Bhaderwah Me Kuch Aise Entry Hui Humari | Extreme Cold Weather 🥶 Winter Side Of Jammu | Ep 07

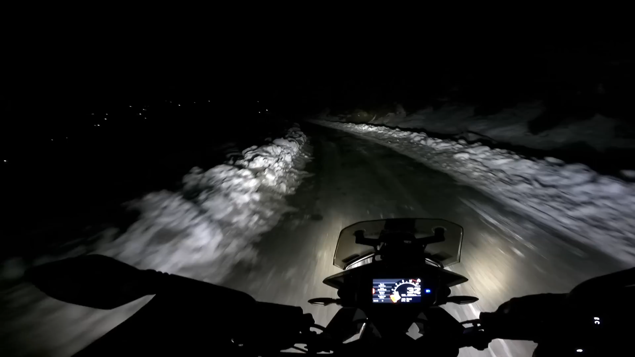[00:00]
ओहो, जमी हुई है रोड पे बर्फ। ओहो, स्लिप हो गया था हल्का सा।